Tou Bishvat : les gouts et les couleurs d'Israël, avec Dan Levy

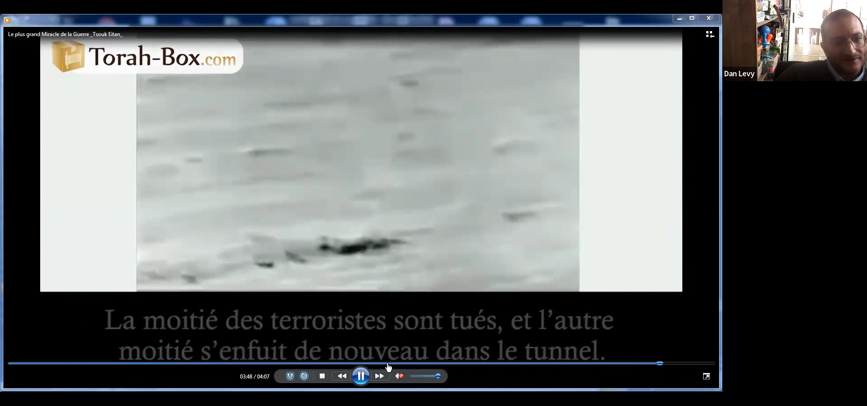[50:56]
ces gens qui sont à l'intérieur du tunnel se font totalement torpiller